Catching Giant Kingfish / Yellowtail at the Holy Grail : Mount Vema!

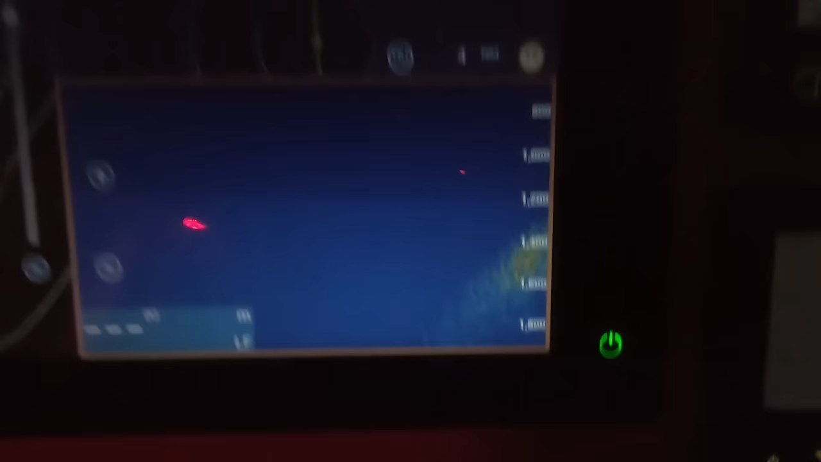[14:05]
Let's try to get this to read properly. 1400 the second sound is picking up. It actually started picking up at 1.8.
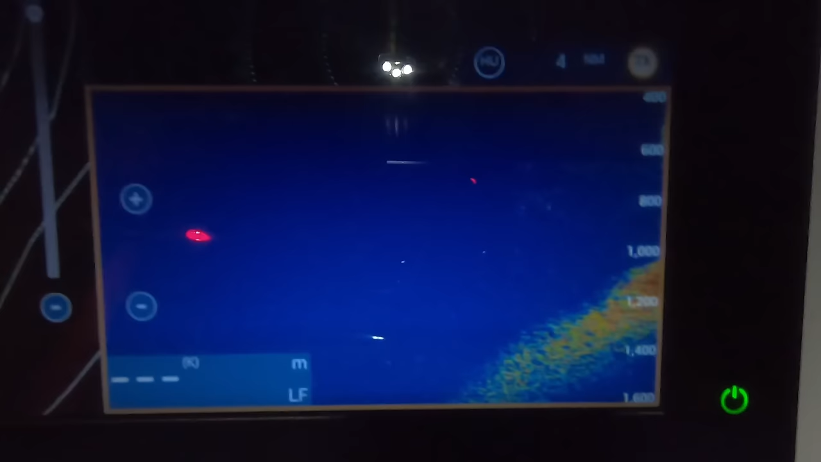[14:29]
plastic squid with a loom stick in it and a little bit of lead in it, lead to weight it down. Maybe get a big eye.
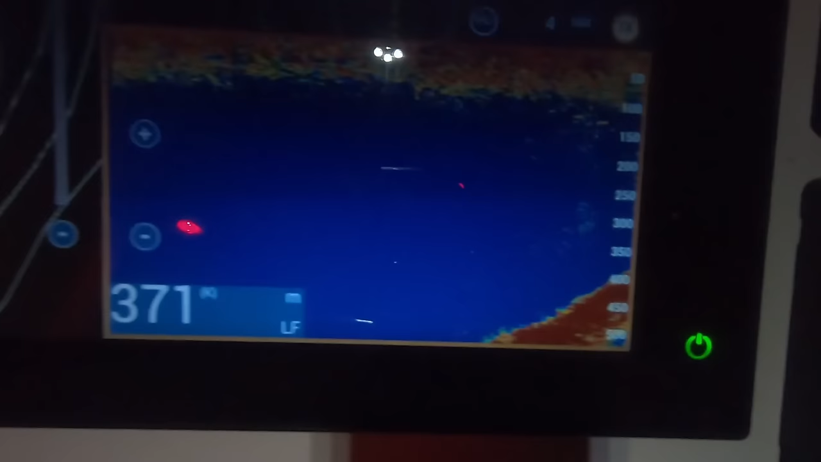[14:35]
371 coming up to the first mark.
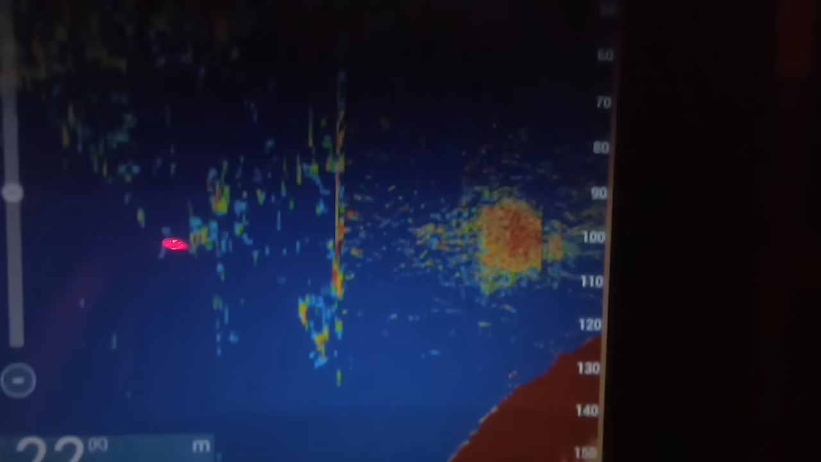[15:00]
temperature 120 now, clouds of fish hanging off the edge there. There's a lot of fish up on the top here as well.
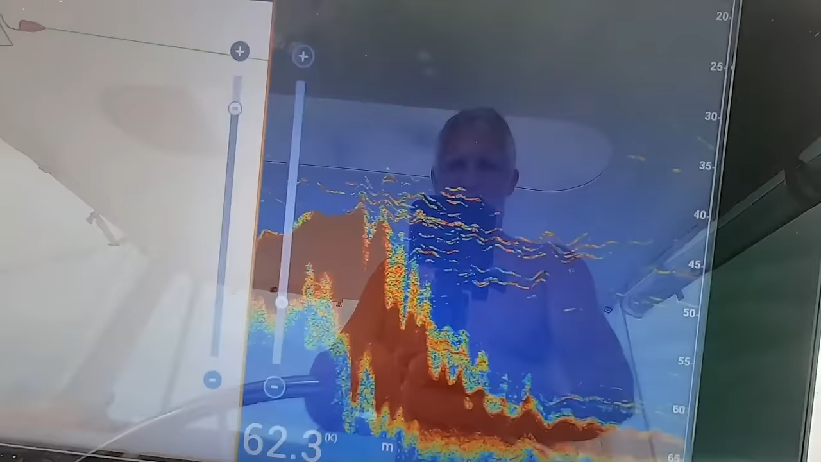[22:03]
Yeah, we're in 60, we've got a 40 pinnacle behind us. See what happens. Yeah, yes, there's a lot of small fish here.
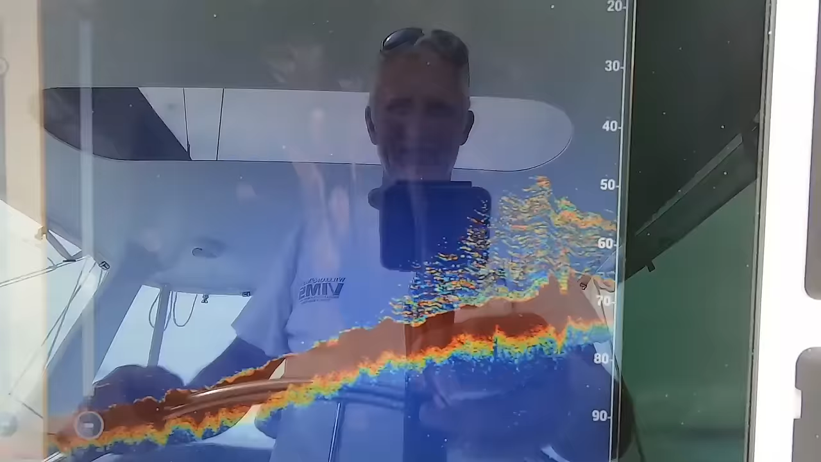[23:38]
It's pure yellowtail down there. We've been at it for a couple of hours and we're all buggered already.
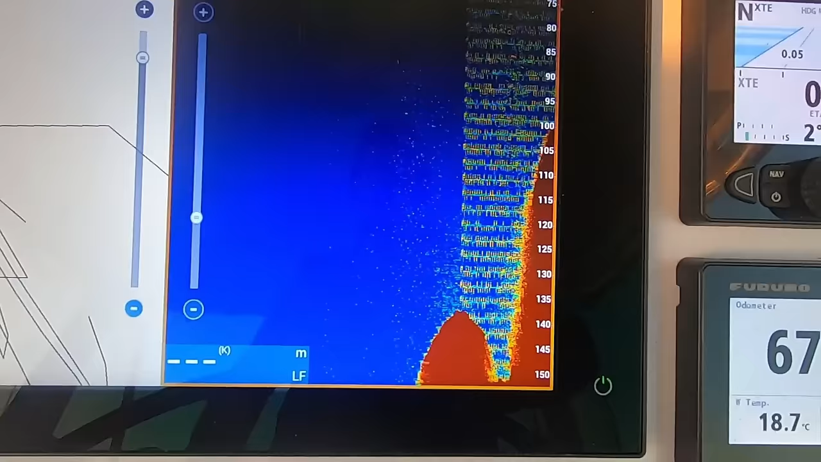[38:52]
On screen: water 18.7°C
Just a sheer wall. Drop the echo so we can.
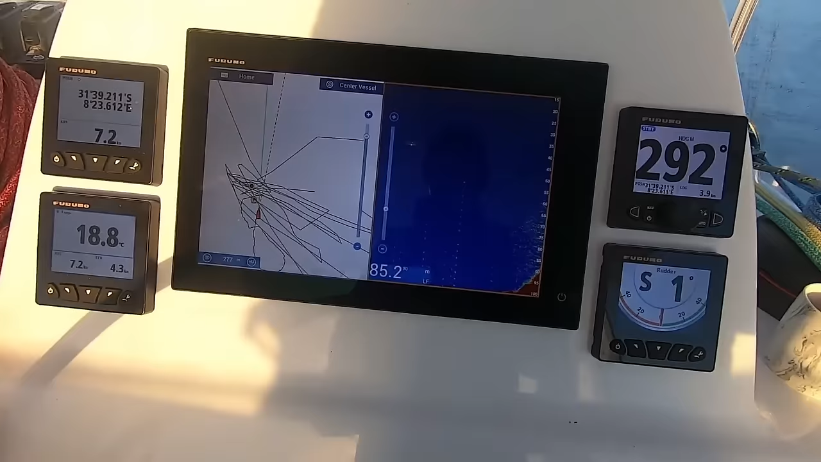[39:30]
there's nice readings. No yellowtail this morning.
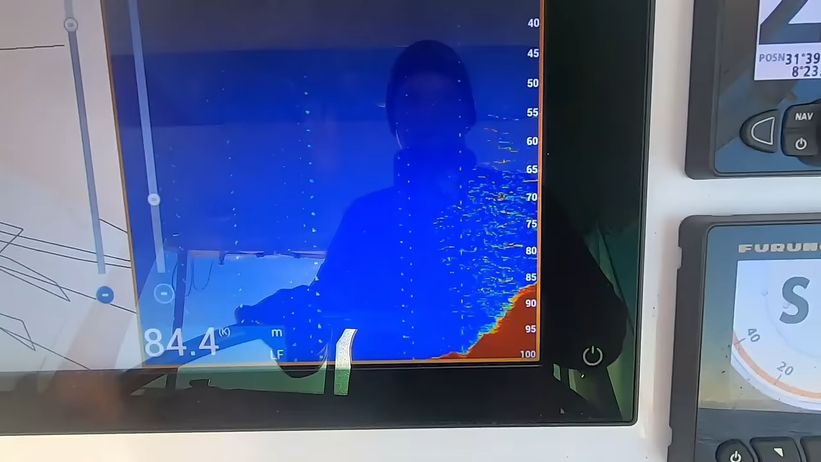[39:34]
On screen: depth 84.4 m
It's maybe a pattern with them, because last night when it got dark they just disappeared.
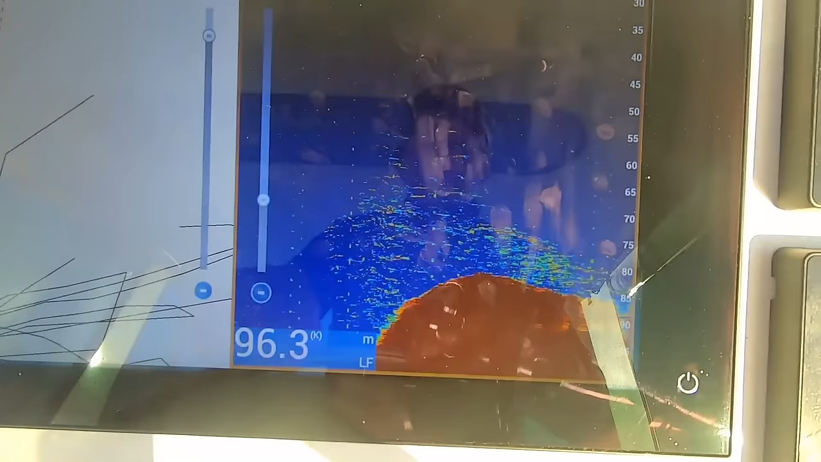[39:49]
And that's what the pinnacle looked like. Now I got some shadow.
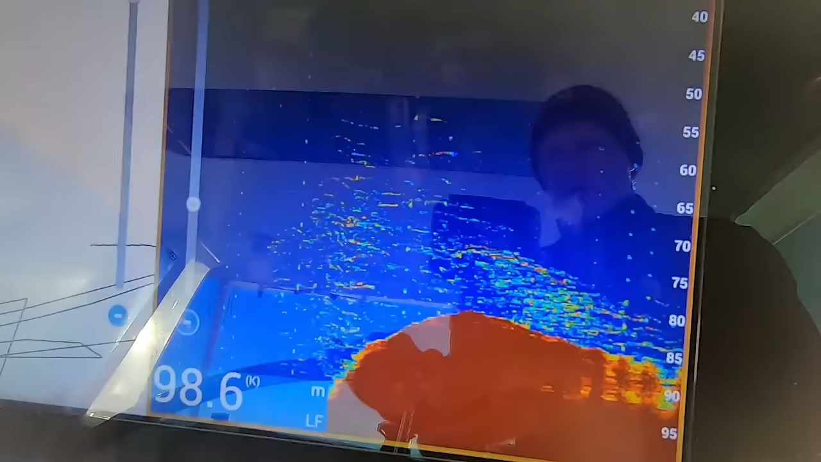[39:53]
Okay, that's what it looked like, the fish on top.
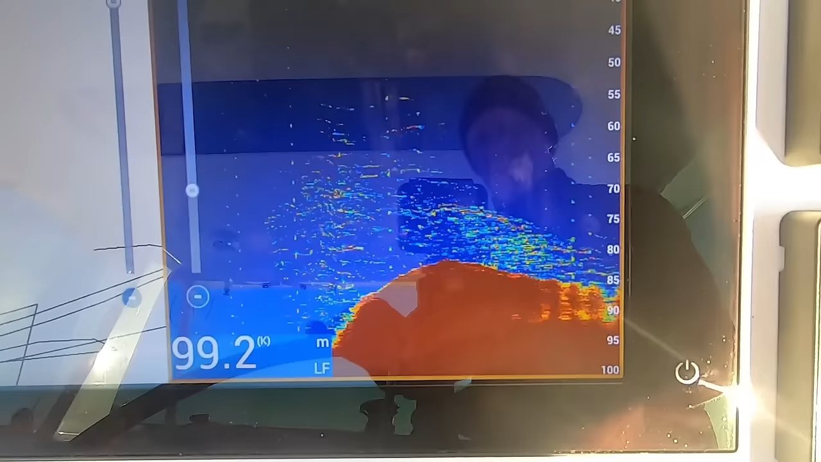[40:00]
On screen: depth 99.2 m
You can see there's no big red marks there, so probably no yellowtail at the moment.